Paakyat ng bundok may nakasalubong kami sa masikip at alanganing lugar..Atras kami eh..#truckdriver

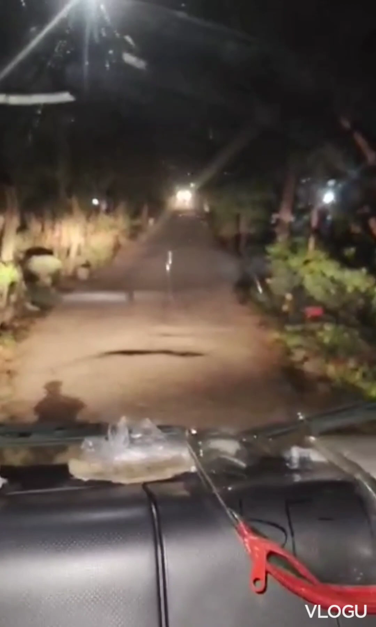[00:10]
Kung may matos na kaya. Hindi pa pala sa bungad-bungad. Kasalubong, atras tayo. Kasi na siya dyan, no? Ready? Okay, ano pa? Atras mo pa? Atras, iba?